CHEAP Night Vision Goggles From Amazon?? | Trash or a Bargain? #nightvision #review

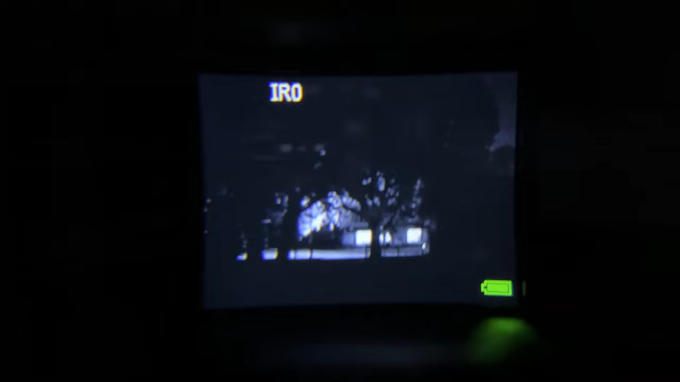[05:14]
ambient light in the environment or any infrared light to illuminate the area. There are then seven more settings which involve the intensity of the infrared lights on the front of the headset.
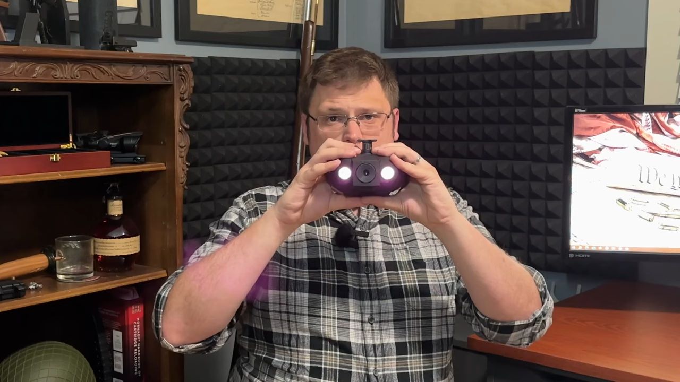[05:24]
The higher the setting,
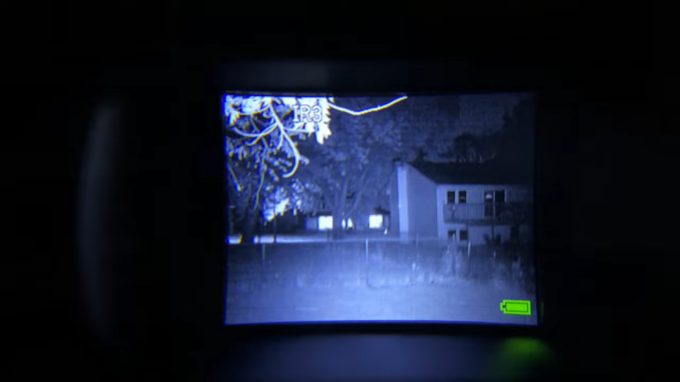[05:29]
the more infrared light that's emitted from the two lights on the front, which in theory should allow you to see further and more clearly in a more darkened environment.
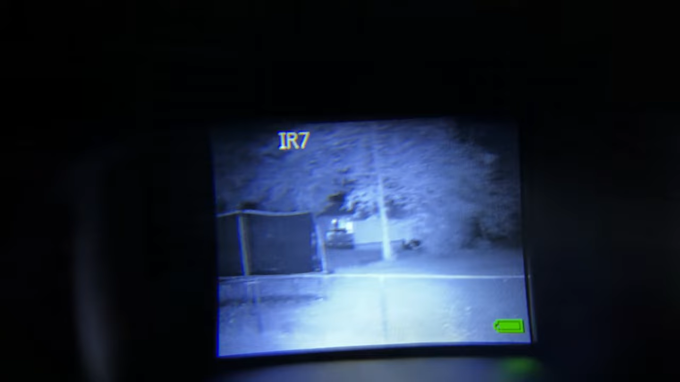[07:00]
These are not good out to 75 yards.
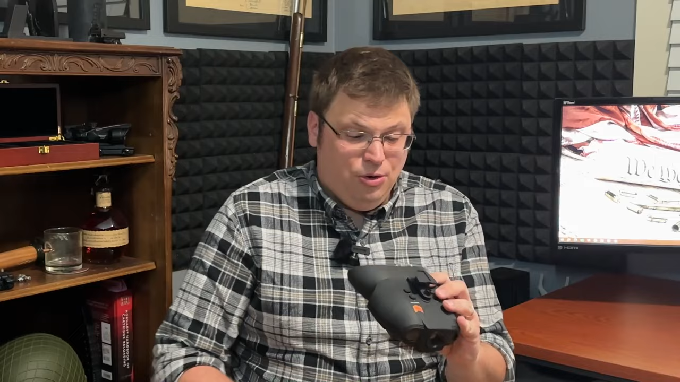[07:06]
I don't know if I would trust this even at 50 yards. Yes, it works.
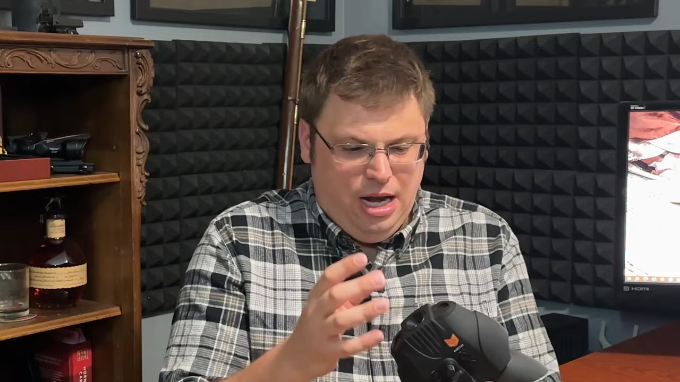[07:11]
The camera in it is legitimately an infrared camera and it does that you see more clearly at night.
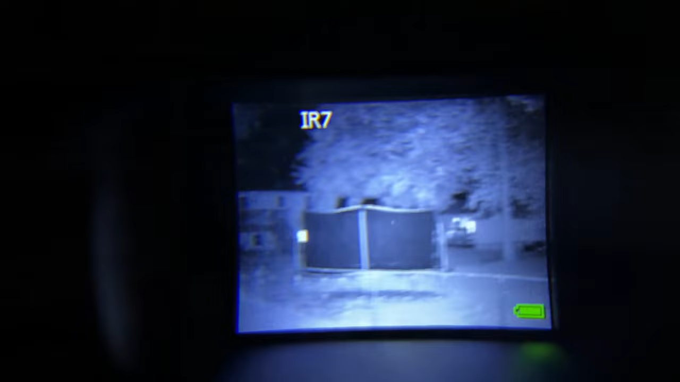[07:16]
But the quality of the screen, the quality of the camera,
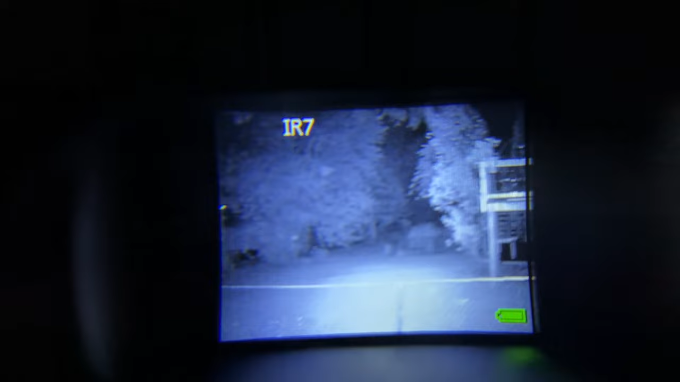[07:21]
the resolution is just not there. And because it's a camera and LCD screen, there is a lag.
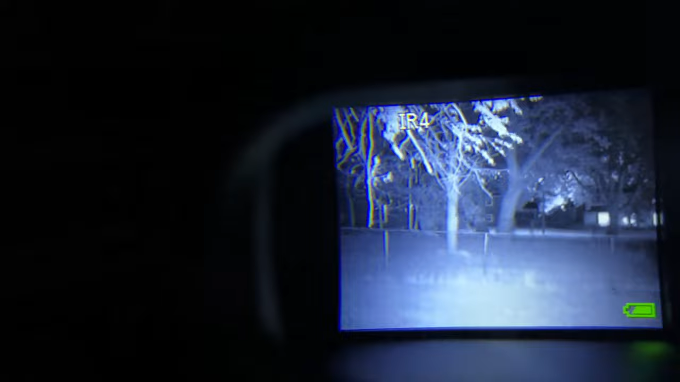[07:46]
I didn't have any issues walking around at night with these on.
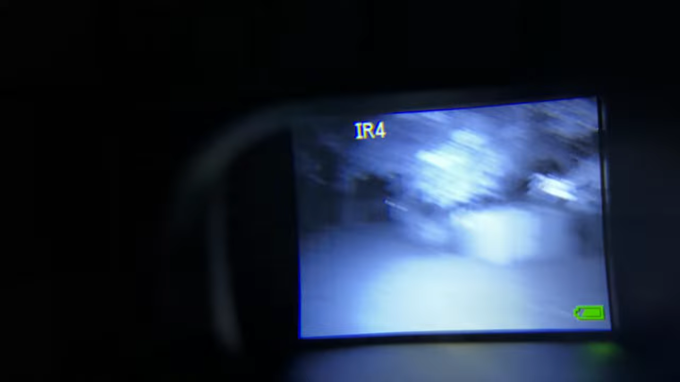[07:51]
That said, there is a motion blur that is absolutely horrendous.
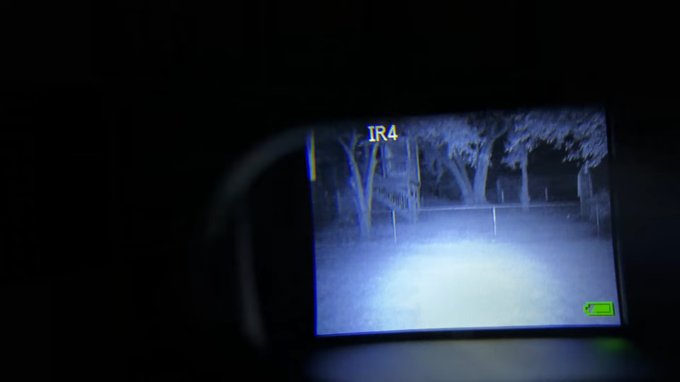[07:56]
When there is motion blur, you cannot mentally take note of your surroundings the same way as we are walking around in real life.